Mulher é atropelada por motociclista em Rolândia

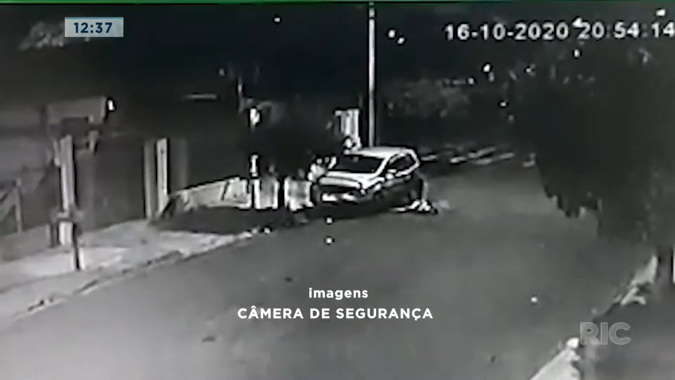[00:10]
Essas imagens que você tá vendo mostram o momento em que ela foi atropelada. Foi tudo registrado por câmeras de segurança. Põe de novo a imagem, por favor!
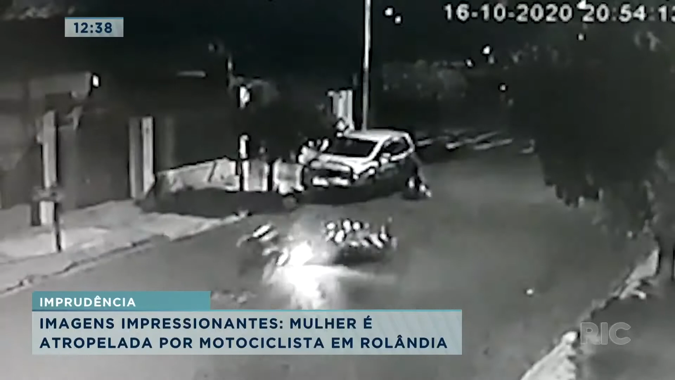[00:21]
Deus do céu, gente! Deixa eu entender, ela tava saindo do carro? Deixa eu ver de novo a imagem. Não, ela tava do lado ali, provavelmente conversando com alguém ali, ou fechando o carro, não sei. Porque é tudo muito rápido, né? O Lamartine Coutts tem informações disso, aliás, ele está em Rolândia e traz os detalhes pra gente. Deus do céu, Lamartine, mas ela foi atingida em cheio ali.